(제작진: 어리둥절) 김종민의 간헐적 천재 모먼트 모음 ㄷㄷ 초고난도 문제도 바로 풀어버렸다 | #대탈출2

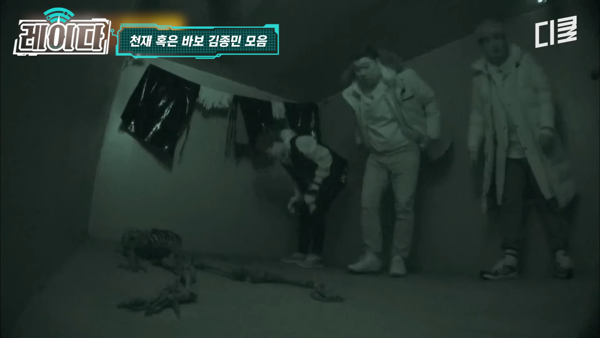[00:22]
이건 뭐야? 아 나 진짜 보인다. 이거 뭐야 이거? 야 이 어 뭐야 이거? 어 라이터다. 라이터? 어 너무 어지럽다. 해봐봐. 뭐야? 나 못 보겠어. 어 거기 라이터랑 뭐 초랑 이런 거 있나 그러면? 어 안 켜져 라이터. 맞아. 찾아볼까 좀 이렇게? 어 바닥을?
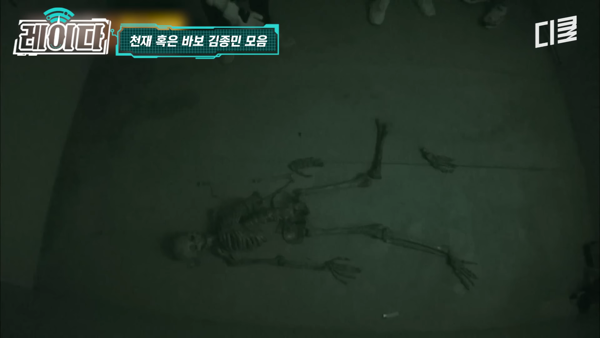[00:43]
어 있다. 라이터 또 있어. 라이터가 계속 있네. 아 라이터요? 어 이것도 안 켜져. 아 켜지는 걸 찾아야 되나 보다. 어.
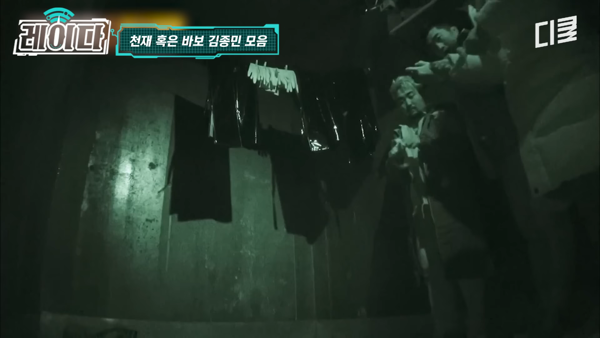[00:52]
아 이게 아예 안 되는데. 아 근데 이게 그게 빠졌어. 뭐지? 부싯돌 부싯돌. 어 부싯돌이 안 돼. 소리가 안 나네. 이게 라이터가 되는 걸 찾아야 돼. 그지. 네. 라이터를 조금이라도 켜서 살짝 보고 뭘 어. 해야 되는데. 너무 어지러워. 너무 어지러워.
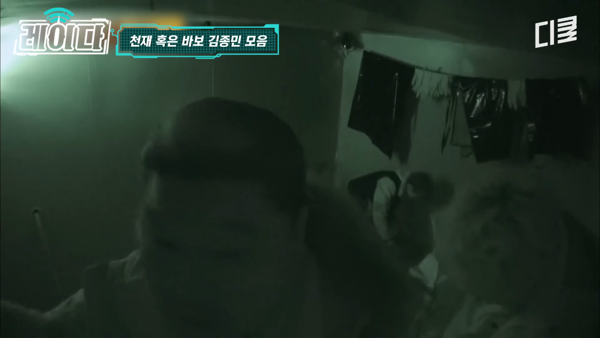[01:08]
와, 어떻게 이렇게까지 어둡게 해놨냐. 어? 어? 열쇠 있다. 열쇠?
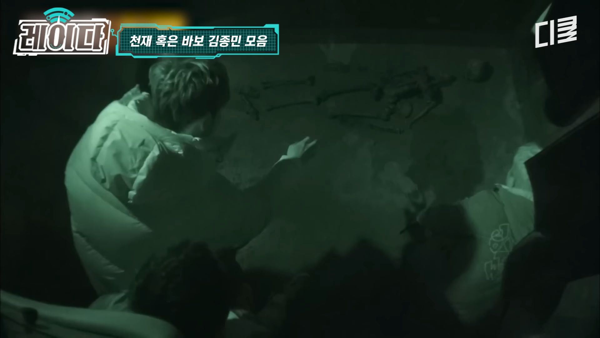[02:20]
이 여기 있지 않을까요? 이거? 이 사람한테 있다고? 네. 사람 맞아? 형. 어. 사람 맞고. 예! 아니 일단 기다려. 형 너무 고맙지만 형이 괜찮다고 얘기할게요. 오케이 나 괜찮아.
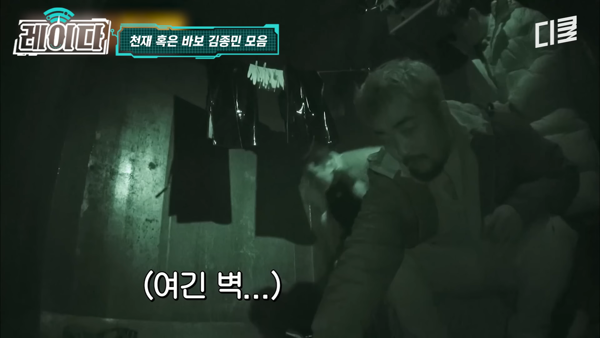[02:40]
어 벽이야. 병재야. 네 형. 열쇠가 별로 안 커. 그러니까 장갑 같은 걸 깨가지고 바닥을 뒤져봐라. 아우. 왜? 아우 뼈 이거 막. 바닥을 쓸어 완전히 하, 좀 완전히 아니 쓰고 있어요.